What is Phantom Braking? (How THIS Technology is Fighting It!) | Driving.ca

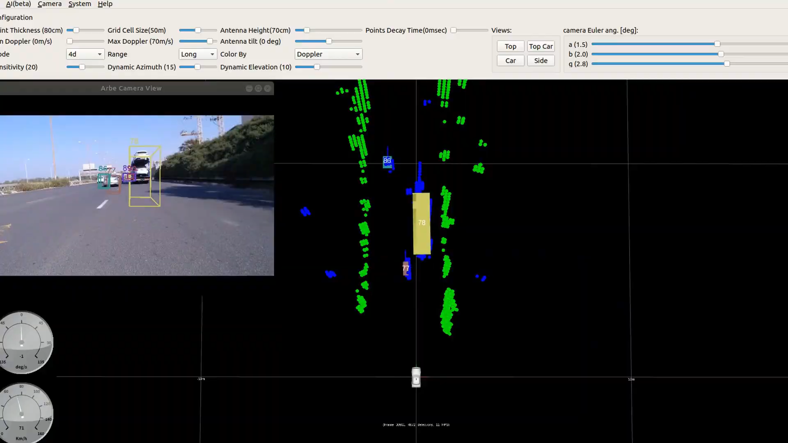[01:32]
imaging radar is that false alarms and phantom braking events are
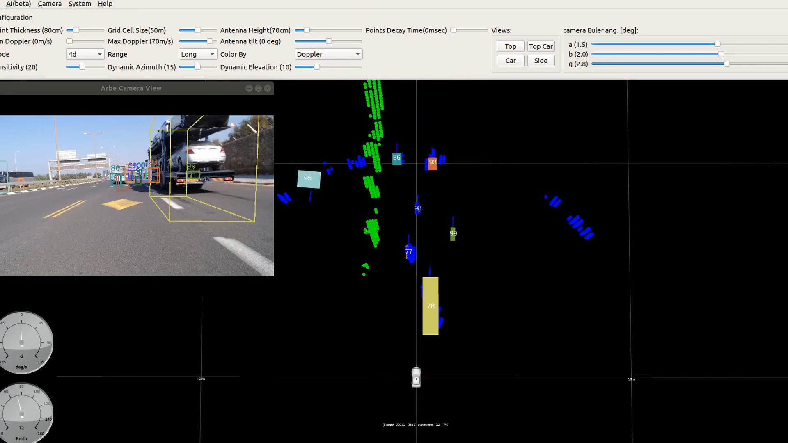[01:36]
reduced effectively to zero arbay's imaging radar tech and
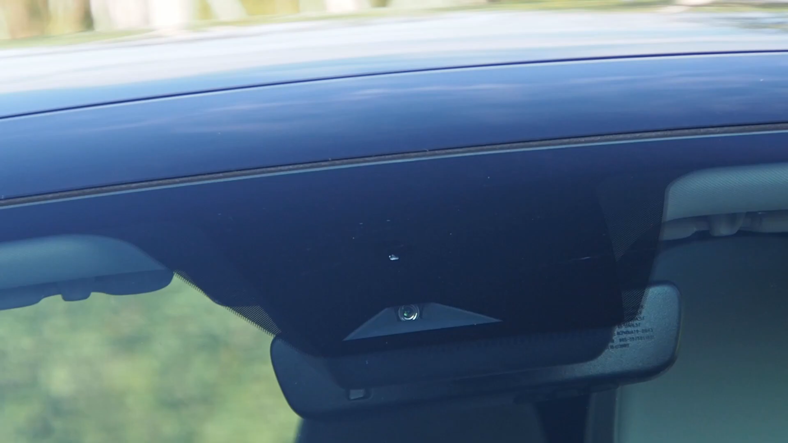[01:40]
advanced processing help generate a free space map
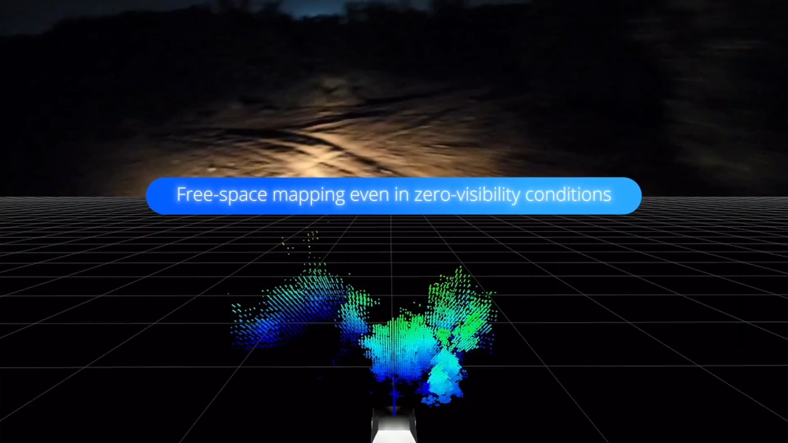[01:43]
which can be used by the vehicle to more precisely detect and
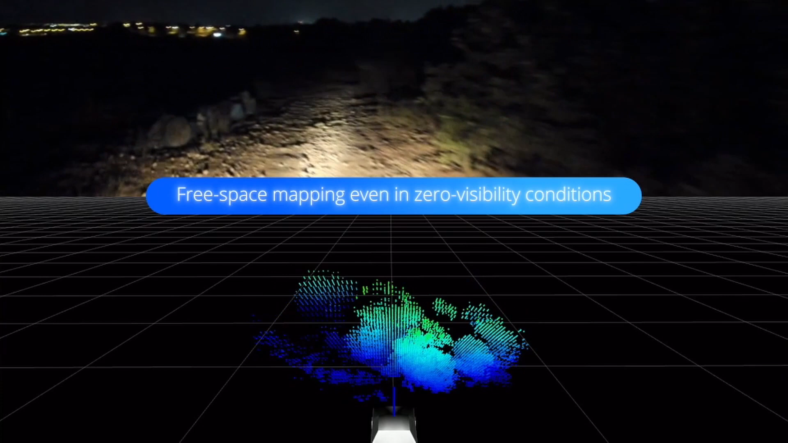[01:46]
track objects on its path even in total darkness and at various elevation differences
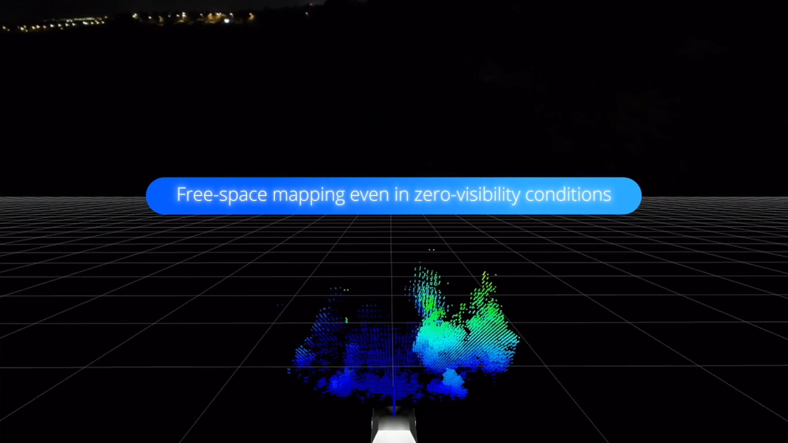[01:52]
typical
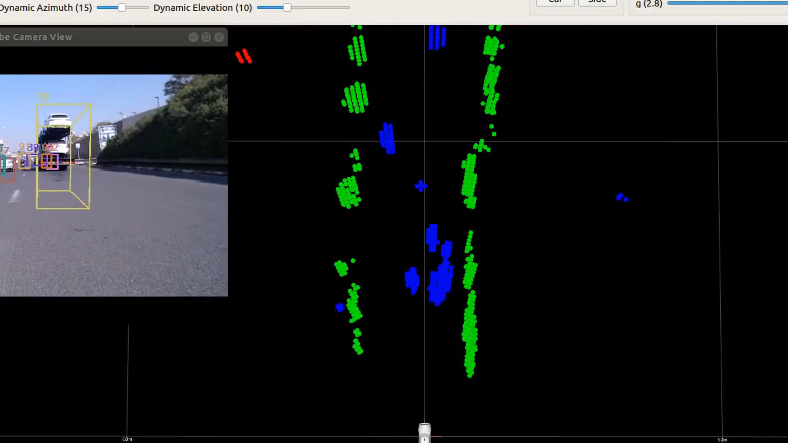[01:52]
radar systems struggle to properly identify objects passing under a bridge or
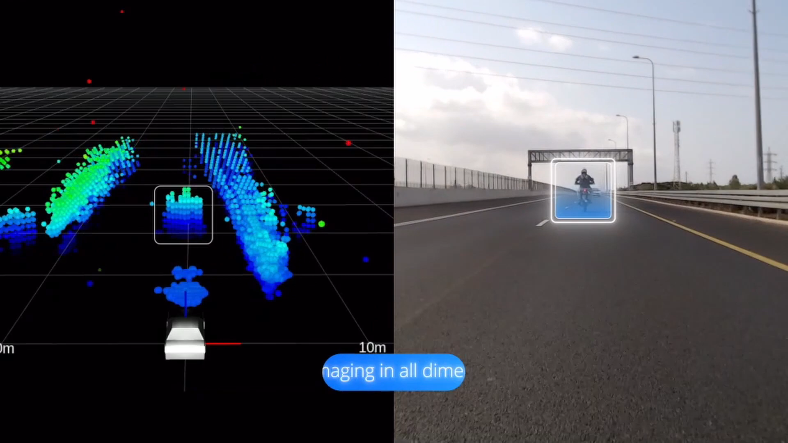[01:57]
overhead signage and they may confuse a vehicle that's turning off up the road with a vehicle that stopped these
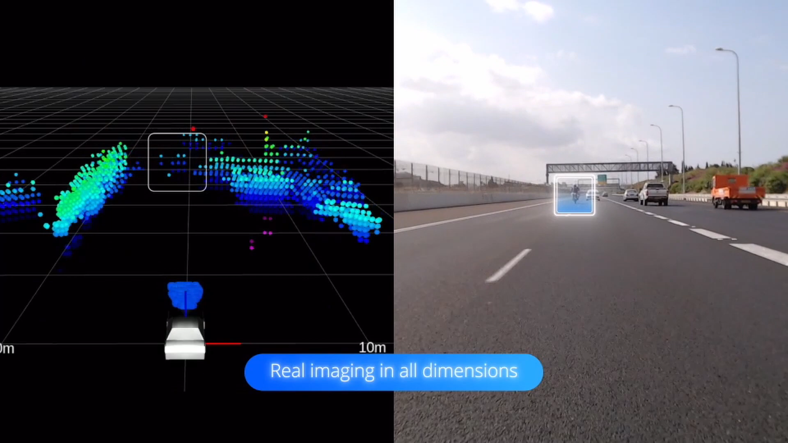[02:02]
are common phantom braking triggers that are eliminated with the use of imaging radar tech
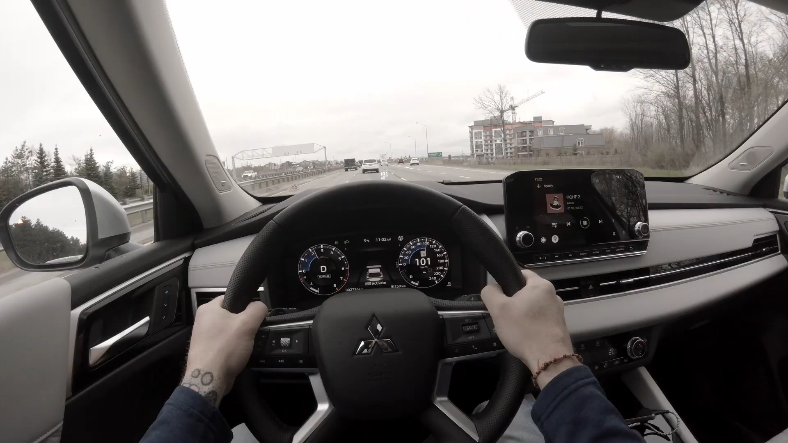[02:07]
and specifically its ability to map out and analyze the nearby driving environment with higher
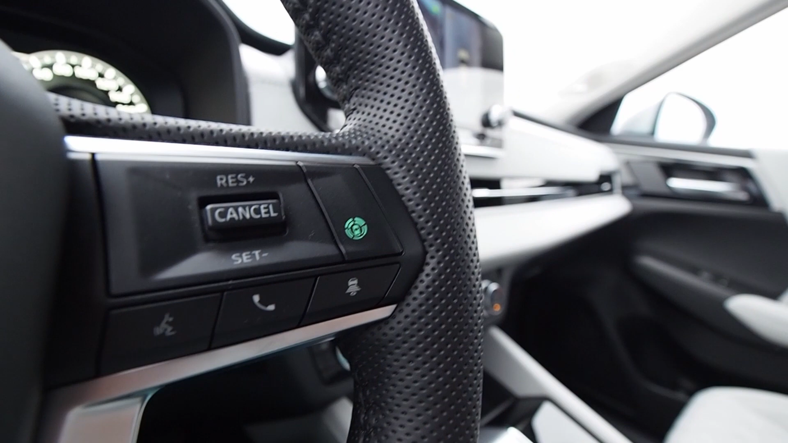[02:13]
than ever precision by combining information from ultra high resolution imaging radar with
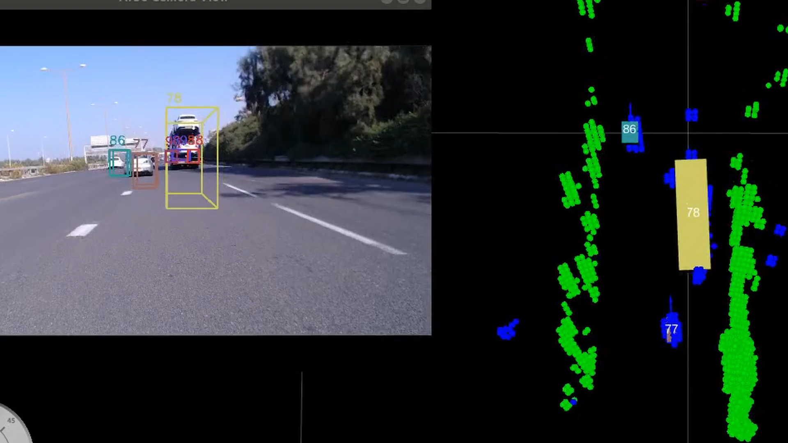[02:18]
further information from the vehicle's camera feed safety systems can be enhanced and improved